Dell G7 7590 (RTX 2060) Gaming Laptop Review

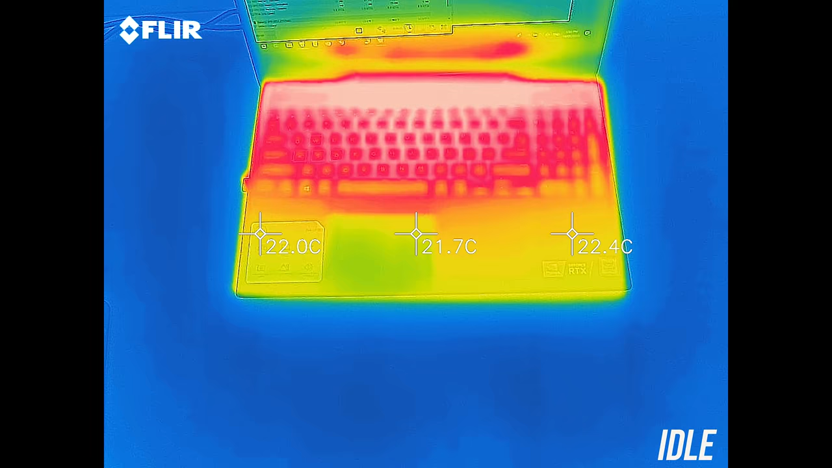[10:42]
As for the external temperatures where you'll actually be putting your hands, at idle with the quiet profile on it was only just getting to the low 30s, about average.
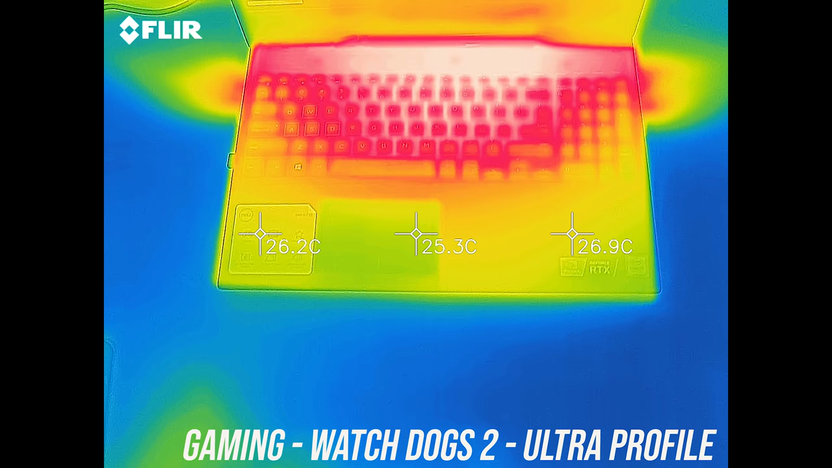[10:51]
While gaming the wrist rest area remains cool, while the center is getting to the mid 40s, warm but not hot. The results were similar with the stress tests running, with the back getting into the 50s and feeling hot to the touch,
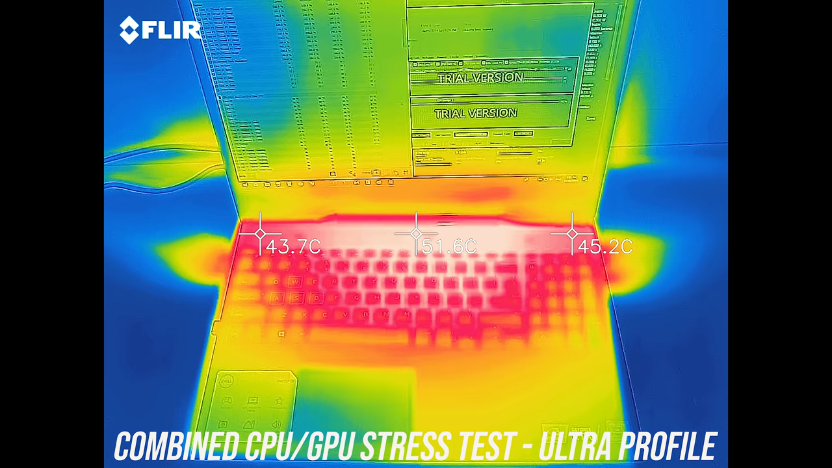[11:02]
granted you won't need to touch back there except for the power button, though that is where the optional fingerprint scanner is.
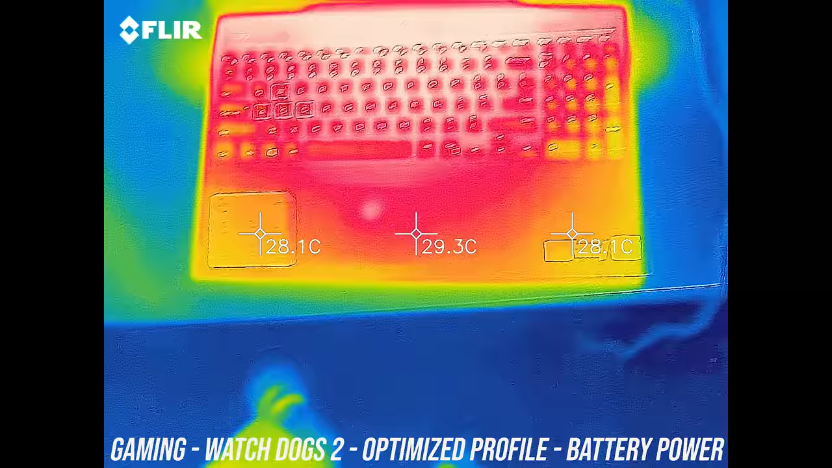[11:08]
While gaming on battery power the wrist rest area heats up a bit, as the discharging battery is directly underneath, however the rest remains cool compared to the previous tests.